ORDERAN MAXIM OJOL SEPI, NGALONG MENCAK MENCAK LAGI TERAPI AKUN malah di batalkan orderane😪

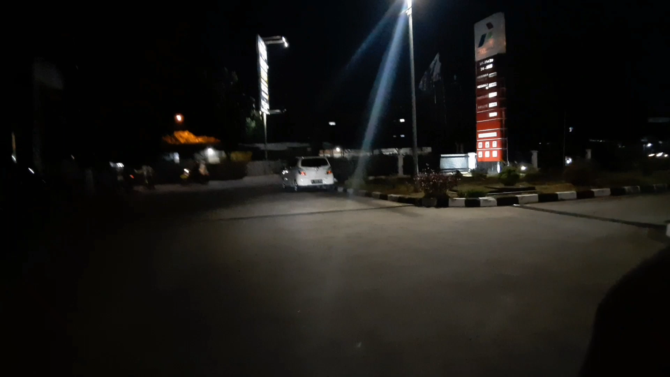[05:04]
sambil nunggu orderan rasi wah sepi sekali sepertinya masih pada ramen nari
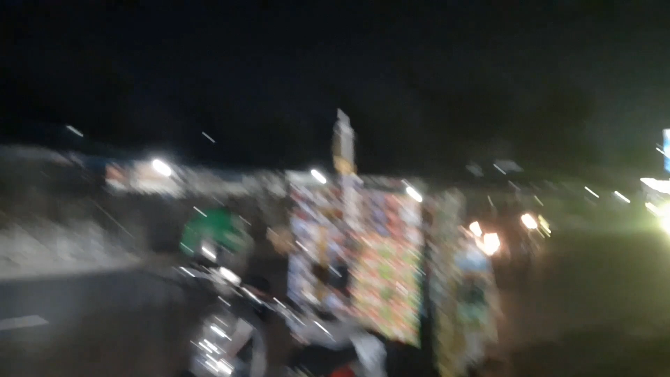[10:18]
ada capocino ada gude, ada nutrisari posisi posisi apa?